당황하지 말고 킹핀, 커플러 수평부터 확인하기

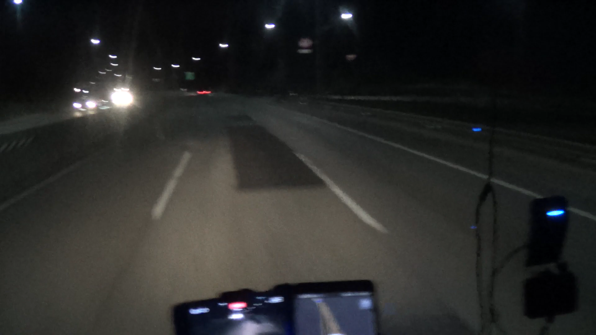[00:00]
경무보석도로 비룡북립점 지나서 하행 부산 방향 비룡북립점 지나서 내려막길이 뜨는데 여기 저 내려막길 끝에 끝에 박스형 단속 카메라가 하나 생겼어요 원래는 없었는데
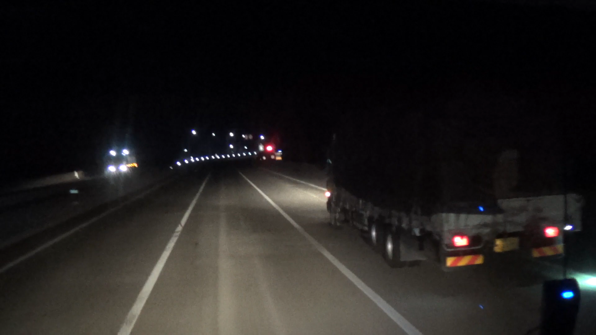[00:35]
최근에 저 박스카메라는 저 박스가 없었는데 최근에 저 박스카메라는 저 박스가 하나 생겼습니다